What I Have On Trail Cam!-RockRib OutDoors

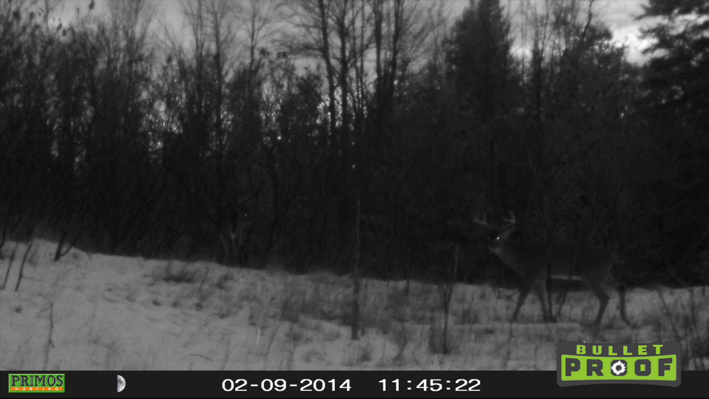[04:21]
I didn't think he'd travel that far this late in the season.
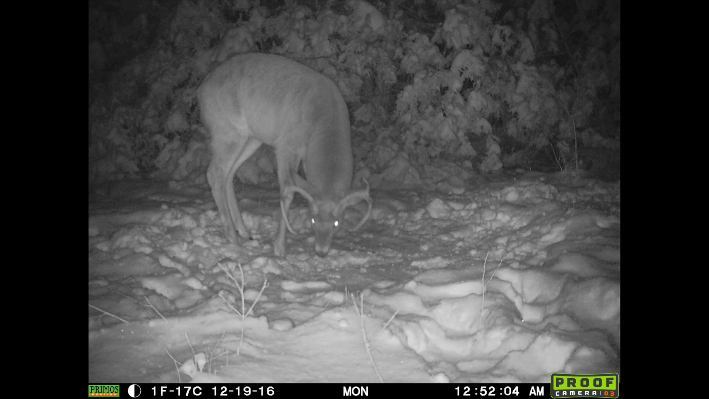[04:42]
He just popped up. I don't know where he came from, but, uh, he's another one that I would shoot if he came out in front of me. So, it's good to have another one like that around.